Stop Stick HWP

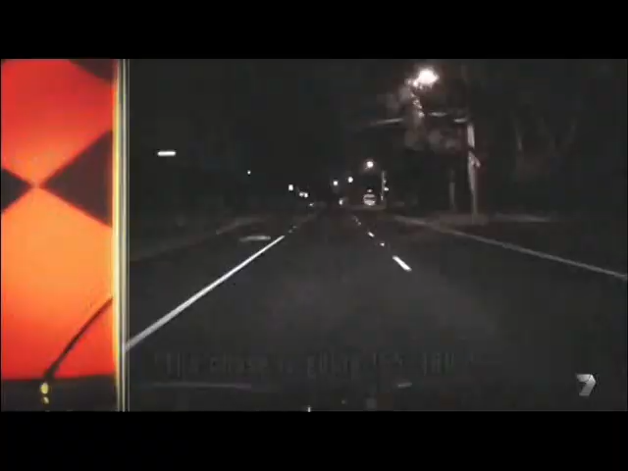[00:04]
A speeding motorist just won't stop and the police are using everything they can to get him off the road.
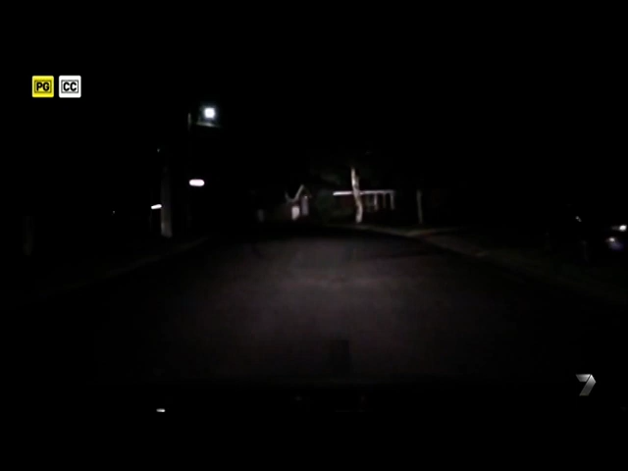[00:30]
Senior Constable Russell Warner's checking out a burnout hotspot around midnight. Plenty of burnouts around here, so he's definitely an idiot.
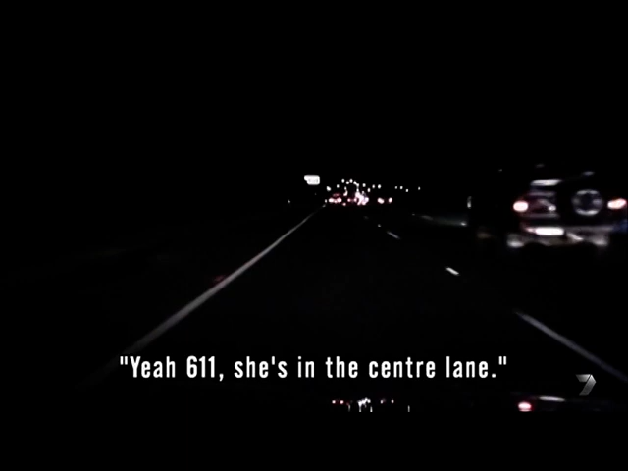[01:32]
Yeah, 611, she's in the centre lane. It's a little three-tailed in front of her. Avalon pulled out of the road. She's got both the outside lanes. State 130 now. And stood at that centre lane. Senior Constable Russell Warner is moments away from reaching the police already in pursuit.
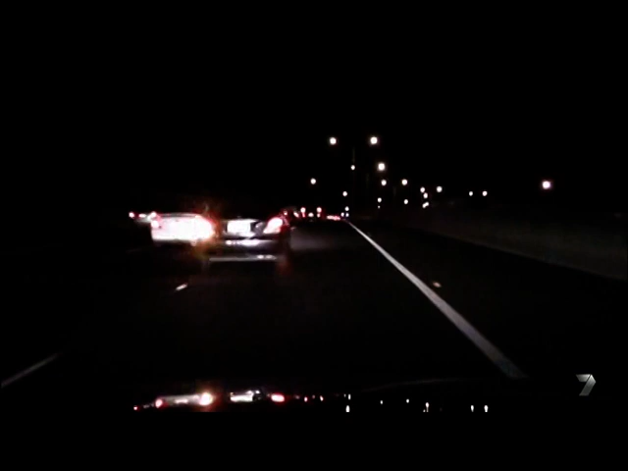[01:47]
But how will they get a high-speed driver off the road?
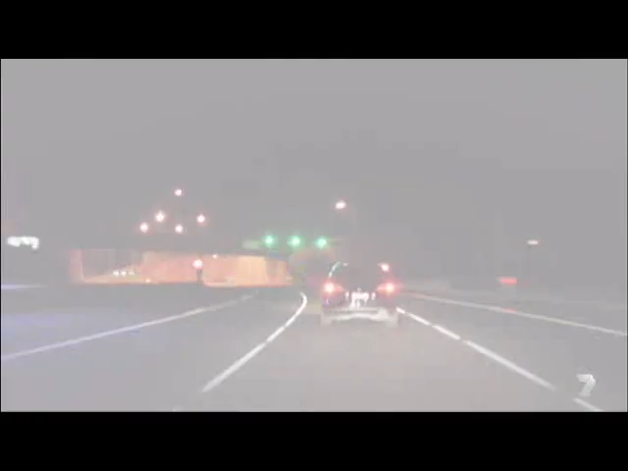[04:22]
A number of police units are conducting an imperative pursuit of a white station wagon.